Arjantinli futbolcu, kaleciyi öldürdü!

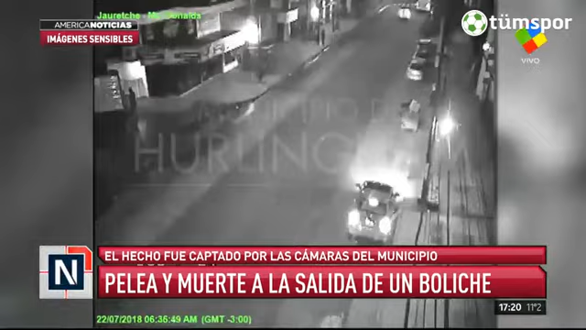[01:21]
Él estaba con otros amigos que intentan también sacarlo de esa pelea hasta que el grupo agresor, el que ataca a Facundo Espíndola, saca un arma blanca y le da varios puntazos que son los que terminan después con su vida. Este es el comienzo, este es el comienzo nuevamente de la pelea. Ahí lo veíamos en el círculo colorado a Facundo, que estaba gritándose con alguien, se señalaba la frente como...